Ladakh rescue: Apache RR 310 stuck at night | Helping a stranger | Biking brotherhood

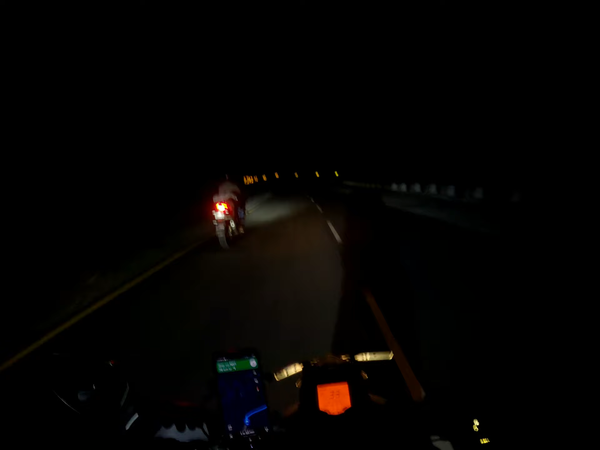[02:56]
गियर बढ़ा सकते हो? हाँ गियर बढ़ा लो।
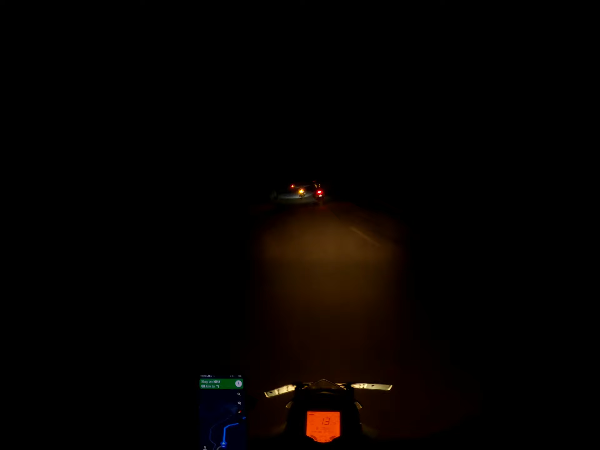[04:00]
ये पीछे एक ब्रिज आया था, ब्रिज थोड़ा टेक्निकल सेक्शन था, इस वजह से मैं रुक गया इन लोगों को देखने के लिए कि आराम से आ पा रहे हैं नहीं। आजो आजो आजो। हाँ अच्छा अच्छा कोई नहीं, आराम आराम से चले जाओ।
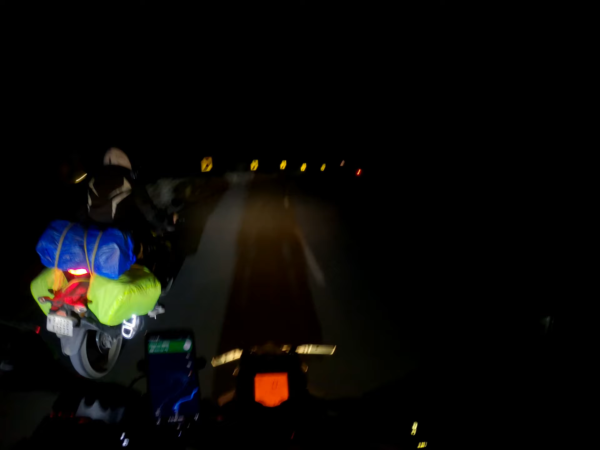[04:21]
वो कह रहा है कि उससे गियर जब नीचे करते हैं तब थोड़ा मुश्किल हो जाता है, तो थोड़ा रुक रुक के आ रहे हैं वो। कोई नहीं, हम भी ध्यान देते हुए जा रहे हैं इन पे, पीछे अकेले नहीं छोड़ेंगे। That's what brotherhood is about.